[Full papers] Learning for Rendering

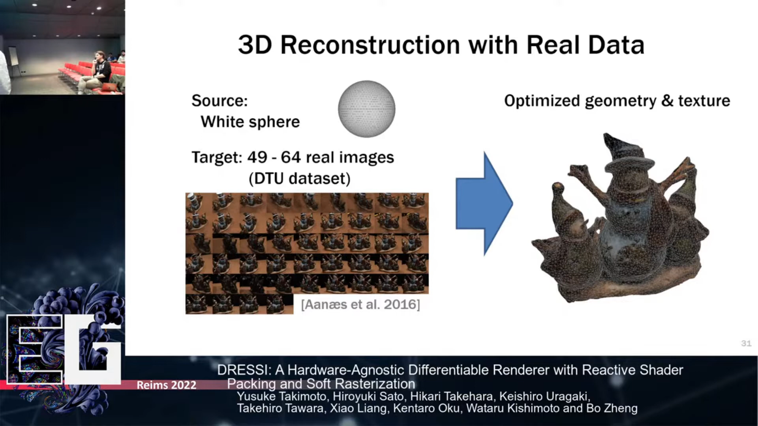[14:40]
So yeah, this is actual images captured by actual camera, and we try to fit this white sphere to images and get the optimized geometry and texture.